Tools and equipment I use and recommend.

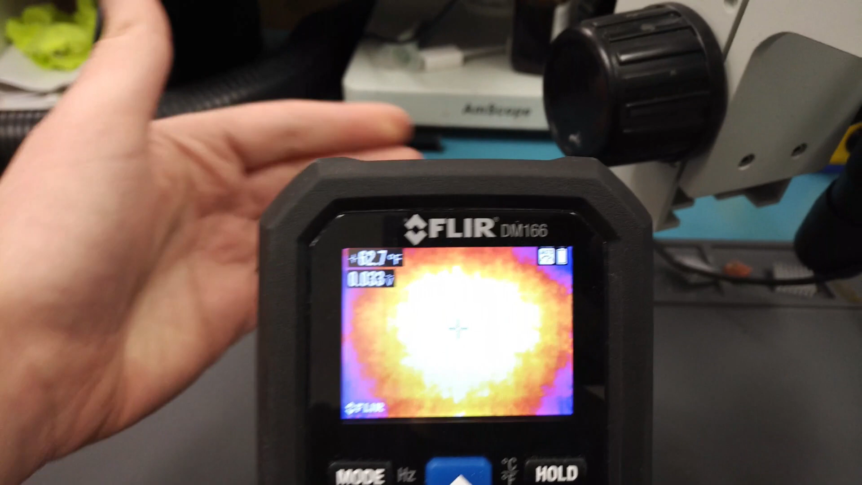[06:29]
camera is actually very good so i will grab a board and show you um you
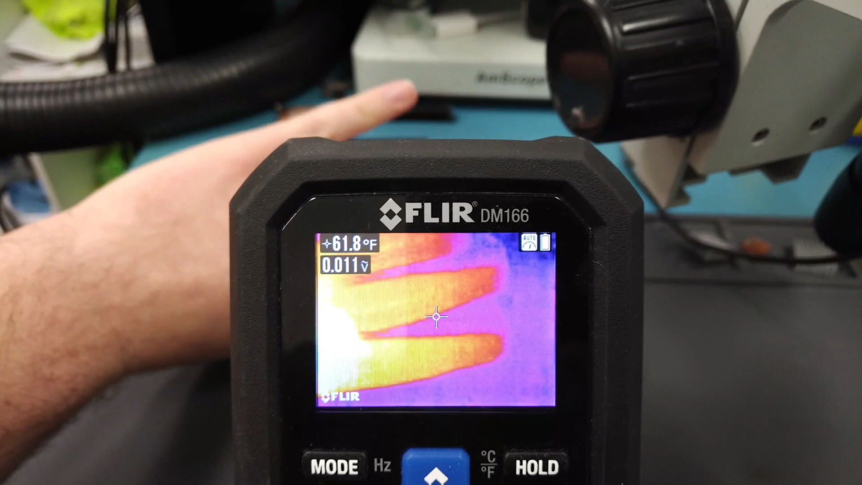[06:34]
On screen: spot 61.8°F
know the resolution is fairly good it's very sensitive so let's look at the mat i'm going to place my hand on the mat for a second here
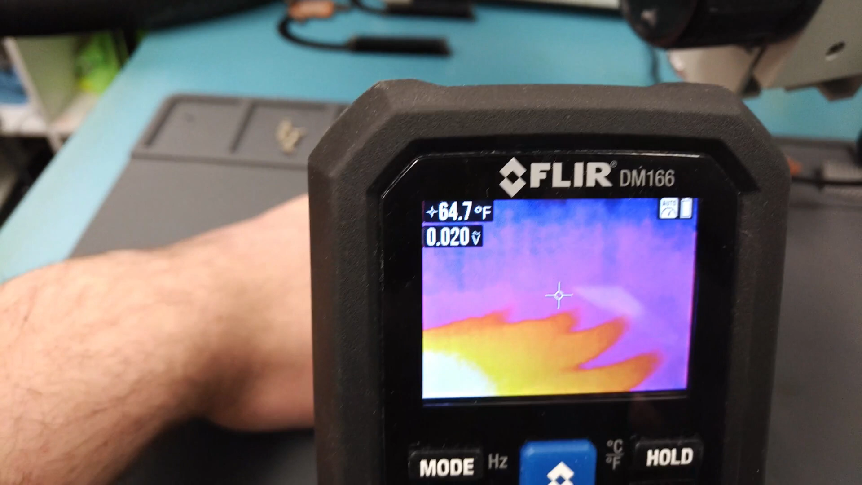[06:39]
On screen: spot 64.7°F
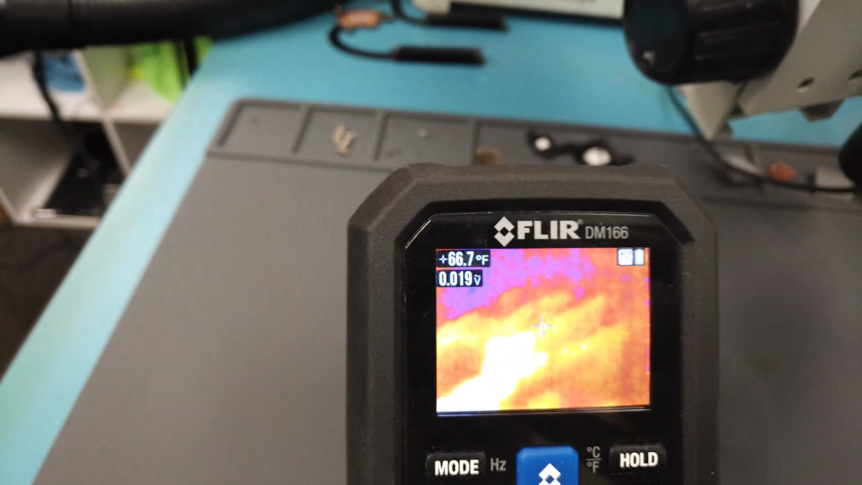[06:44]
On screen: spot 66.7°F
and you can see it's it's still sensitive to where i put my hand um and it's it's a good tool you have several color palettes
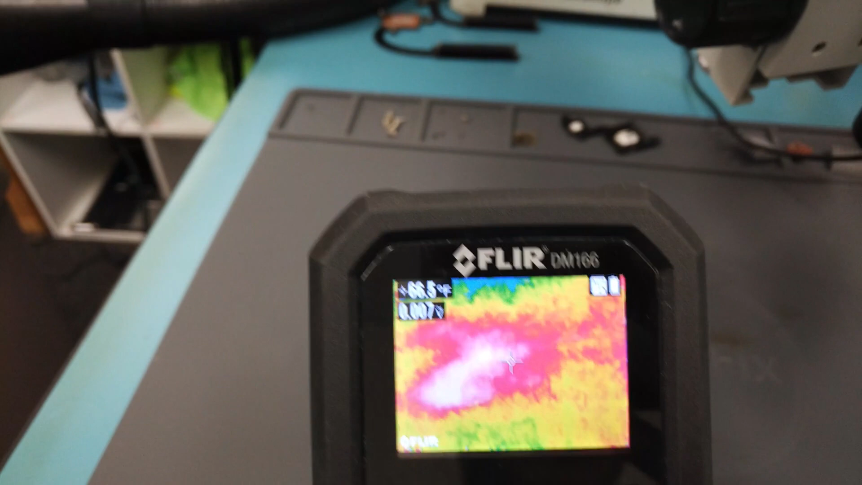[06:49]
here so you have the rainbow you have i think this is mixed iron and gray or iron
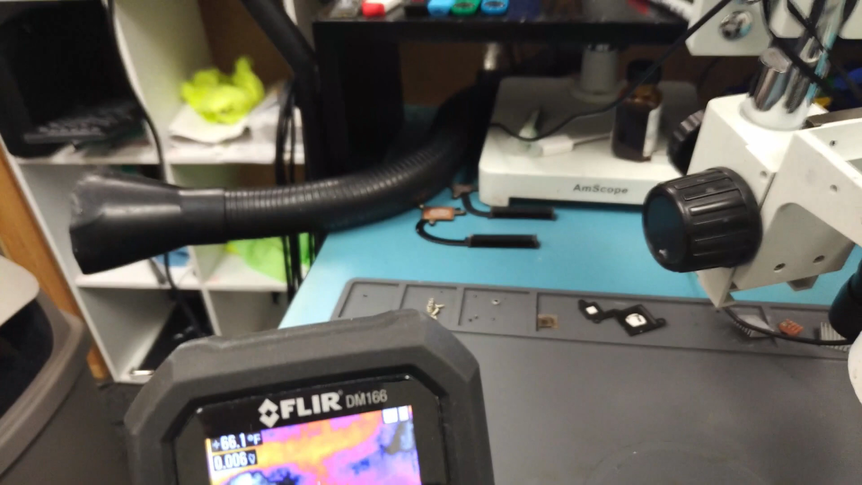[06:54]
and blue i don't know but it this is a nice tool to have it's built-in thermal i
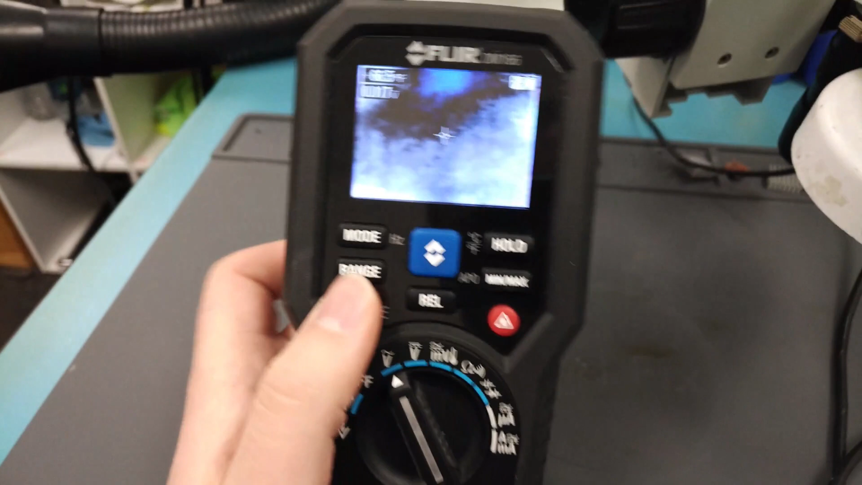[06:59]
bought this i think for around 300 i think they're up to like four something now but this is a good tool to
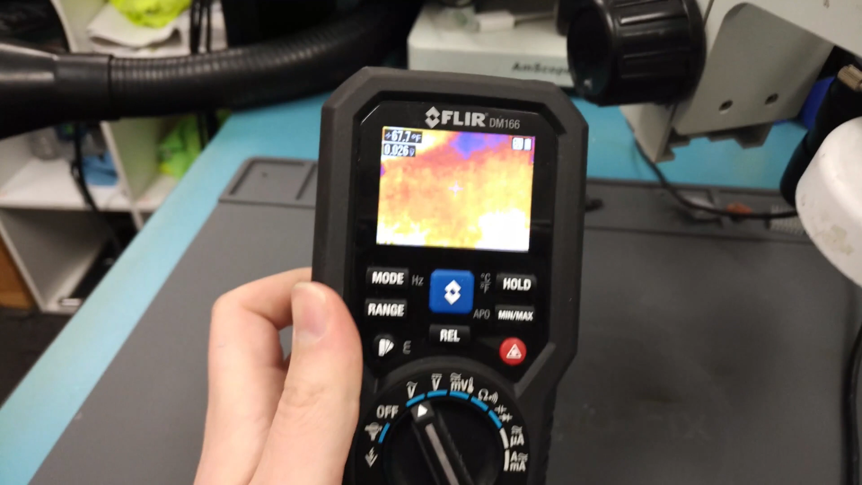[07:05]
spend money on if you need a good multimeter with built-in thermal get this tool this is very good
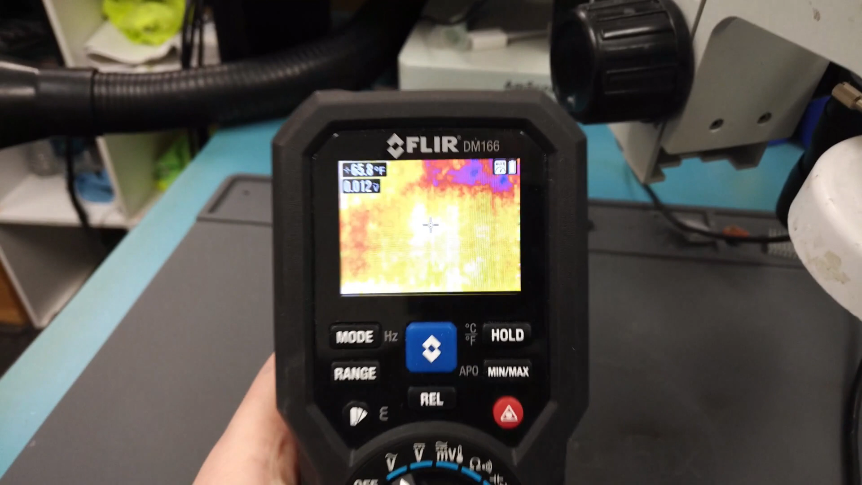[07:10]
they also have i think the dm 185 or something that's higher resolution i don't really need that but
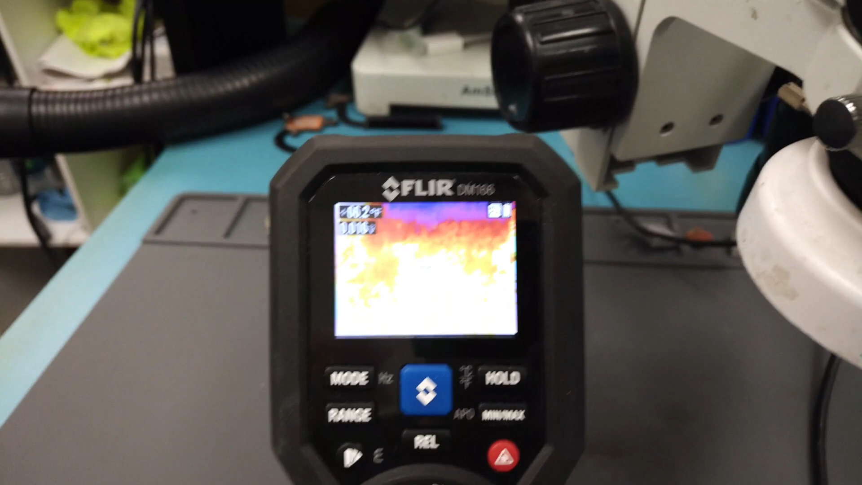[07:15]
i'm also going to show a comparison of how good this this um the thermal imaging part on
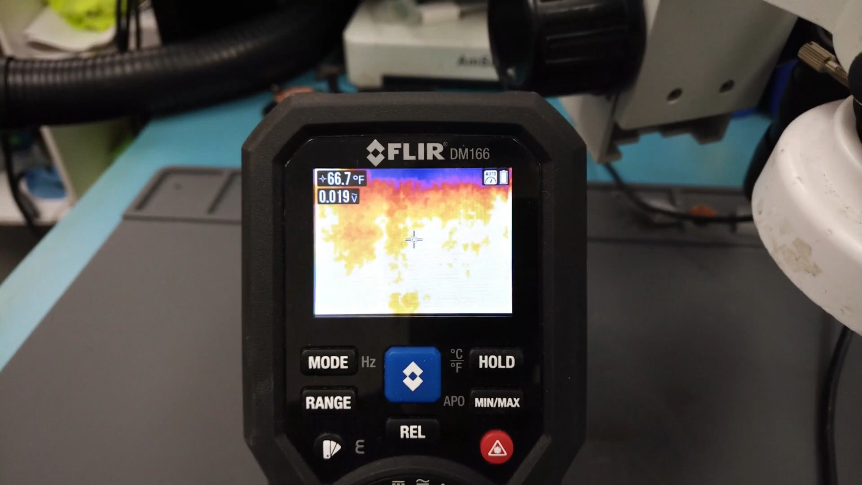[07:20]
On screen: spot 66.7°F
this on this is on a board so i'm going to do that right now
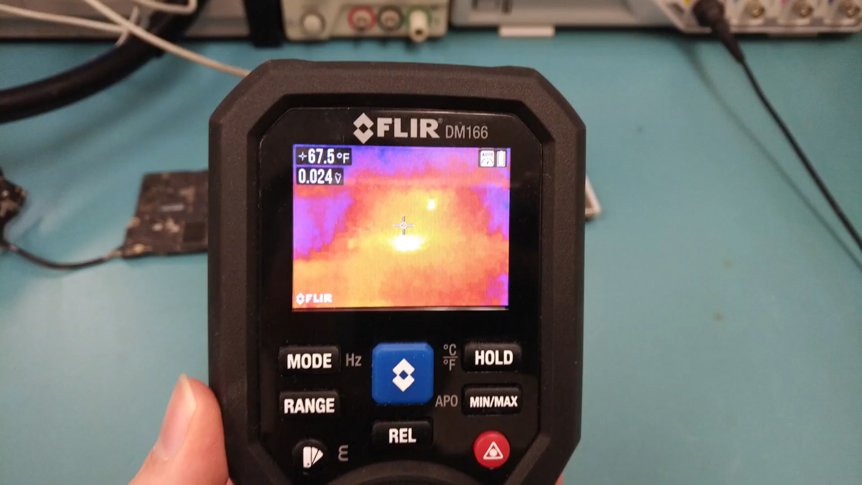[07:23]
On screen: spot 67.5°F
so one thing to take into consideration the image does not come out the same being recorded as it does on the
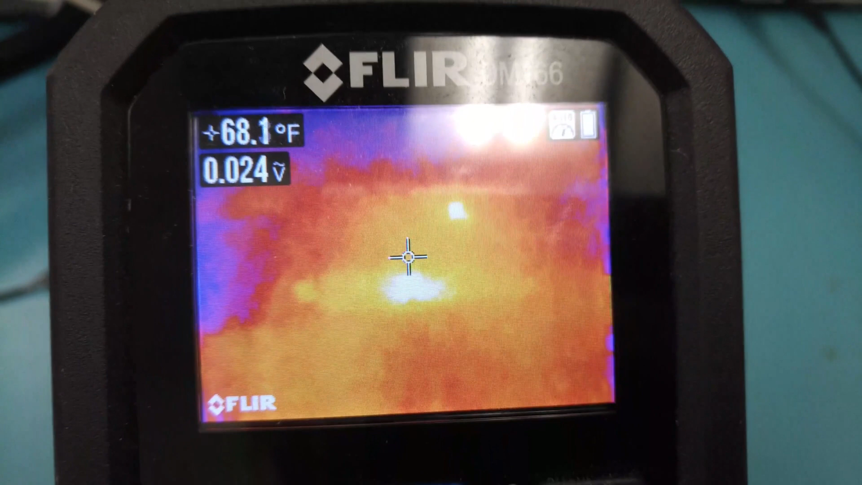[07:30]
On screen: spot 68.1°F
board so you see you have something getting hot right here which is actually normal it's just the isl but what you know like
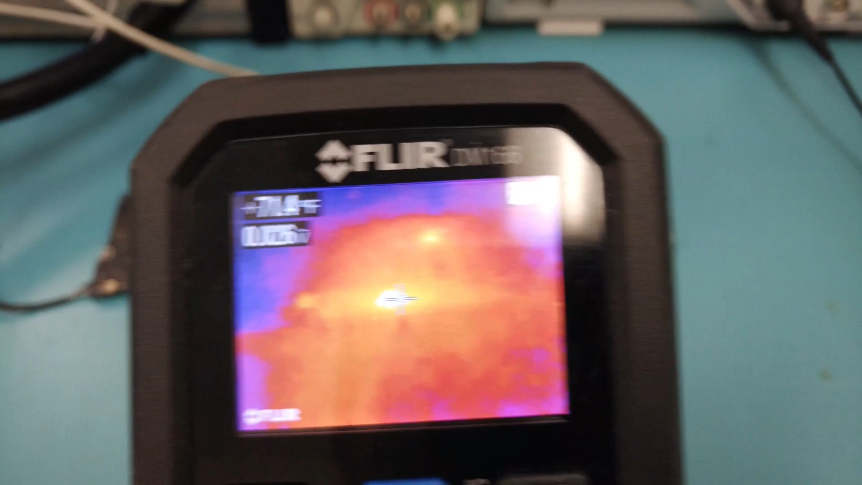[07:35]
how do you know what's getting hot if it does look like low resolution well guess what you have a button right here
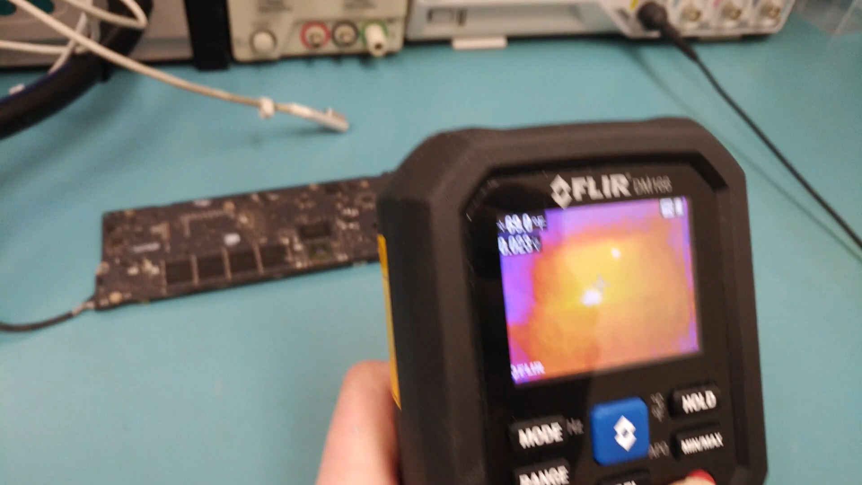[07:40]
for laser and it shows you exactly what's getting hot it's off a little little bit because it's
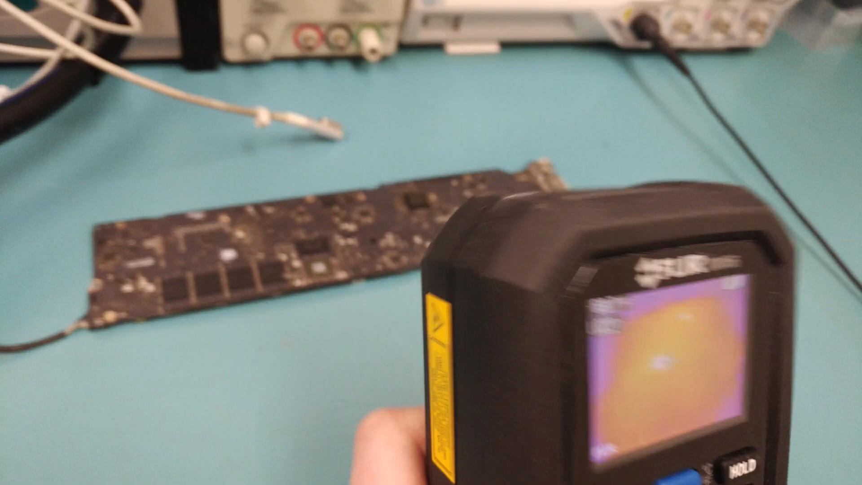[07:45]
not it's it's you know side by side
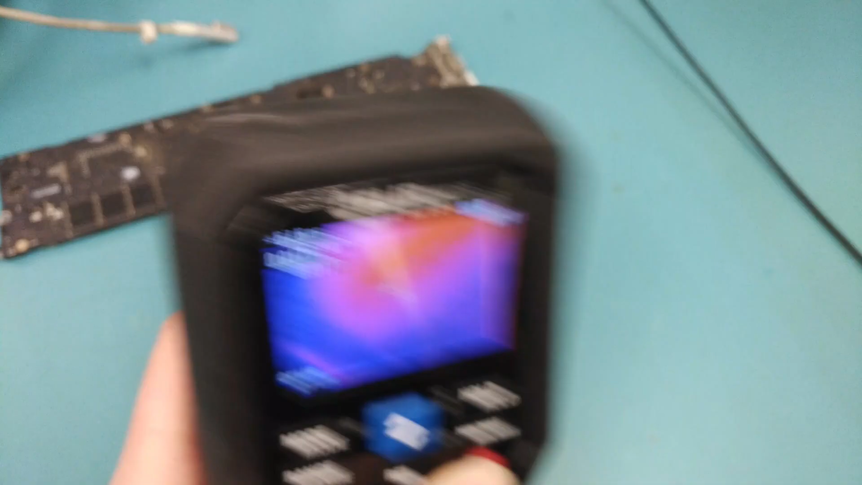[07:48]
but it does give you a fairly good idea of what it is
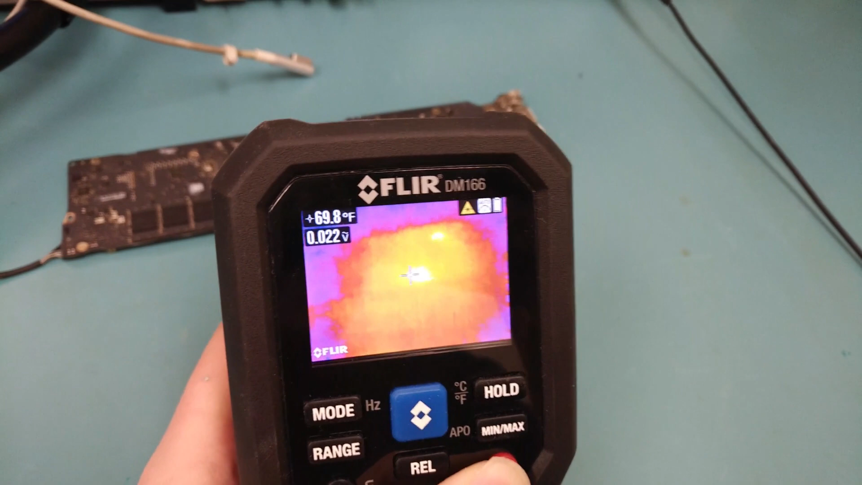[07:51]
On screen: spot 69.8°F
let's see what's getting hot over here and that looks like it is a something on the
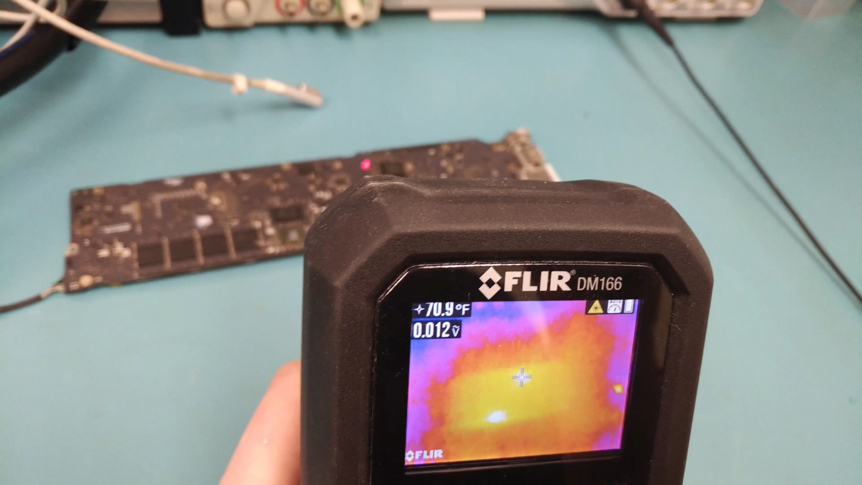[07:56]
On screen: spot 70.9°F
other side of the board maybe near the smc right there um but yeah